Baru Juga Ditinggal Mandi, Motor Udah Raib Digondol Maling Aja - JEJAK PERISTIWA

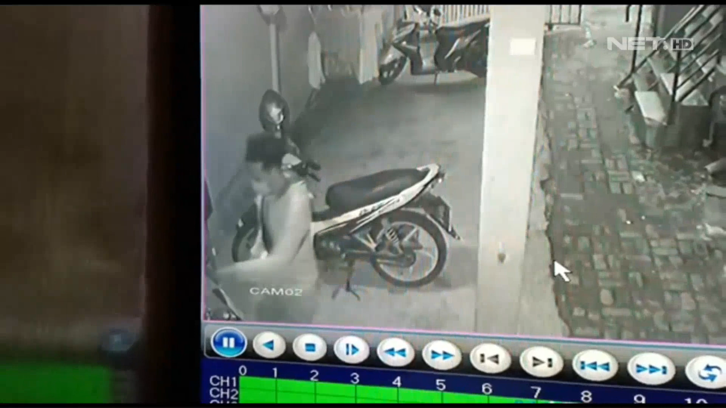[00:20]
Sepada, mau antar cilok nih, tapi bubuk kacangnya lupa lagi. Lah, tapi kok celingak-celingung sih bang. Astaga, model gini mah pasti maling guys. Tuh liat, motor orang main gondol aja. Parah-parah. Ini dia good people, aksi maling motor trail di kawasan Cilduk, Tangerang, Bantan.